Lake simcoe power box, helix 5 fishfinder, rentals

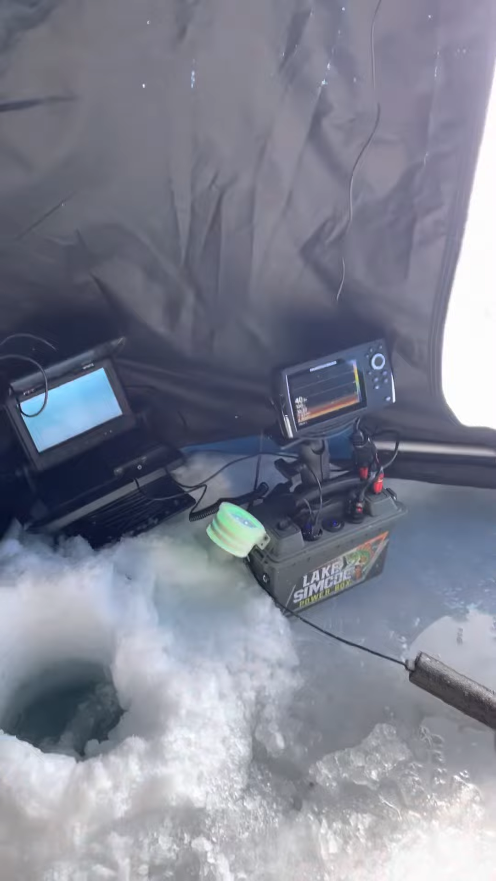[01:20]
Thanks for coming by. Absolutely. Okay, we've got enough lighting here. I'm just going to show you my setup and how I run the Lake Simcoe Powerbox.
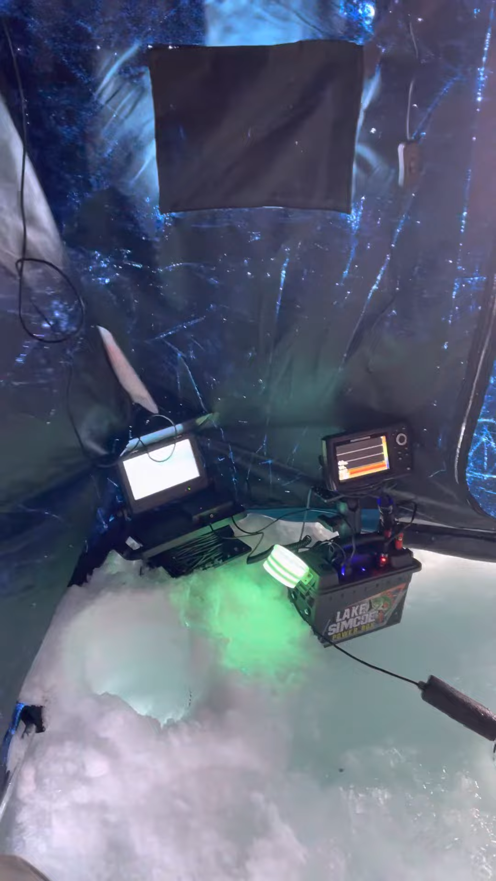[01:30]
Yeah! So first off, I've got the Helix 5 plugged directly into the binding post here, the red and black binding post.
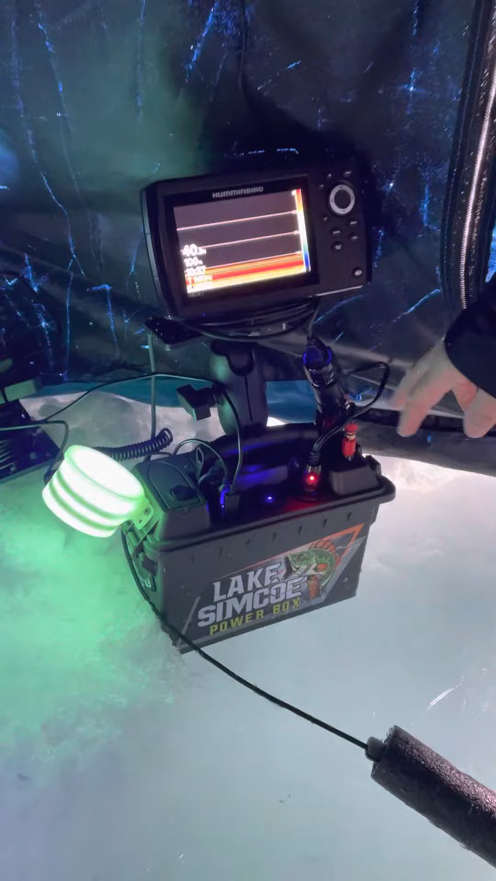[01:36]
I run my UV glow cup on the USB, first USB.
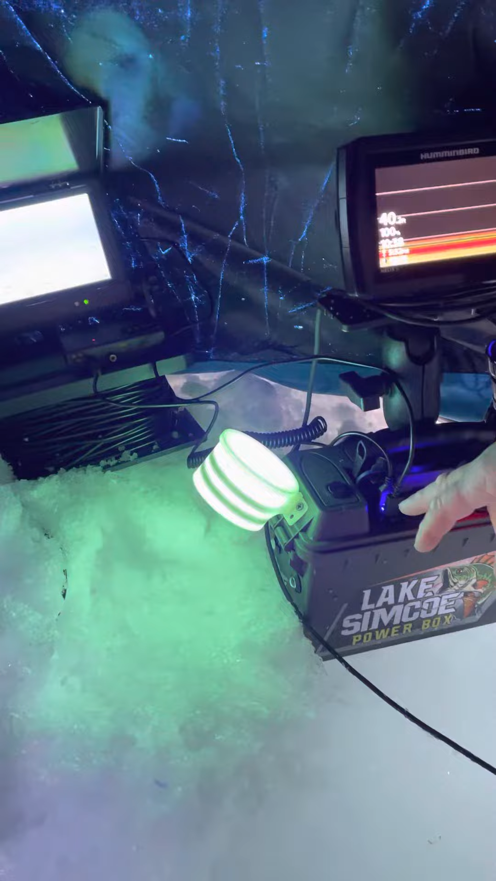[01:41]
Second USB, I'm running my action camera up here.
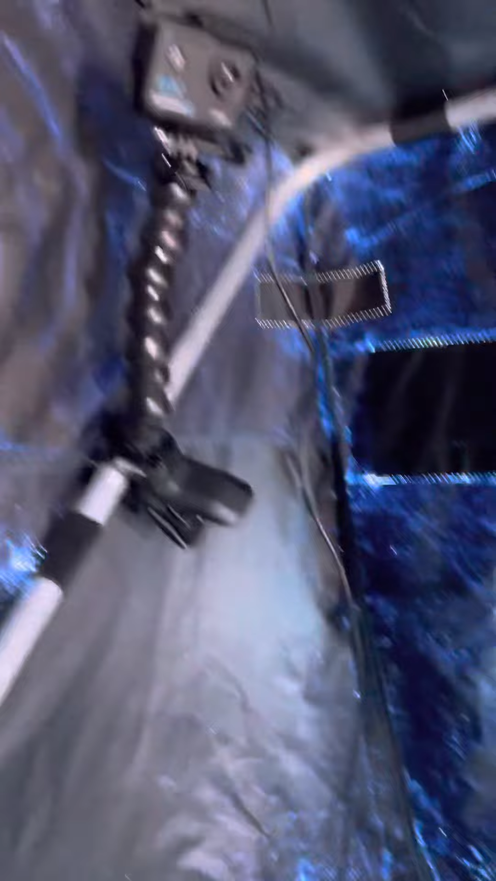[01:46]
I've also got the AquaView underwater camera
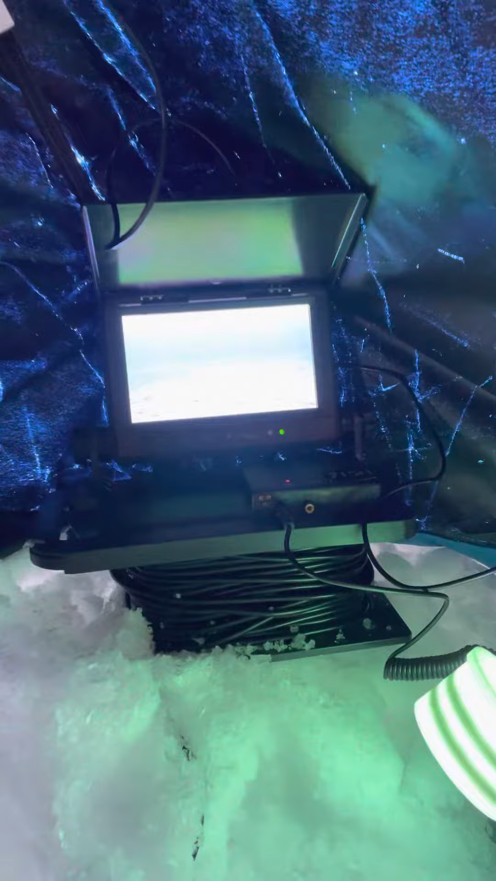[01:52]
715C that I run through a cable in the 12-volt cigarette port. On this setup, I've got a dual cigarette port,
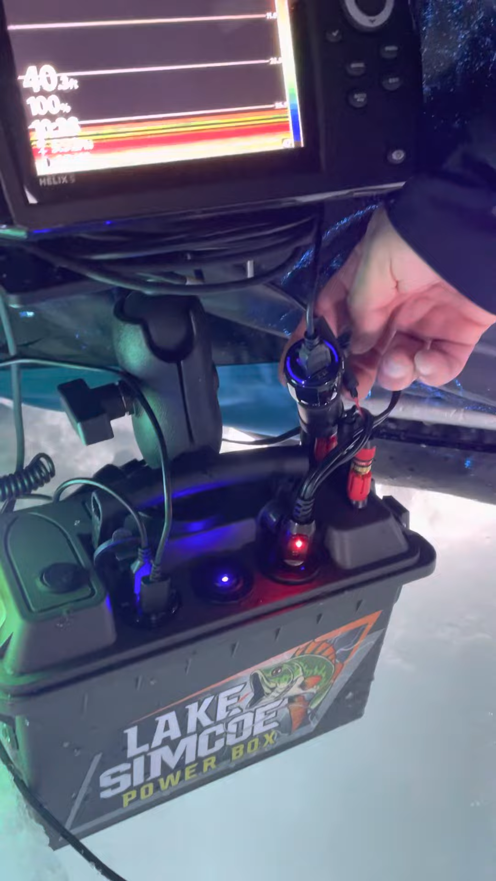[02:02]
which allows me to have two more ports, USB, which then allows me to run my... And this is probably my... Beauty! My best accessory is this light for early morning, late night.